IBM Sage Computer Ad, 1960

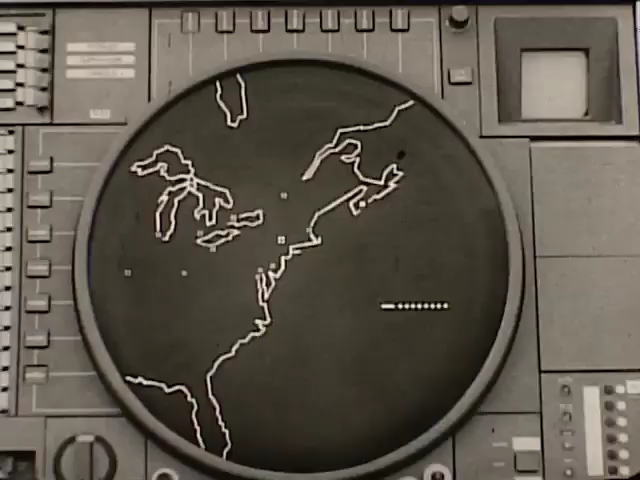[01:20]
X marks the spot where the Bowmark missile would meet the moving target if fired immediately. The officer in charge makes the final decision.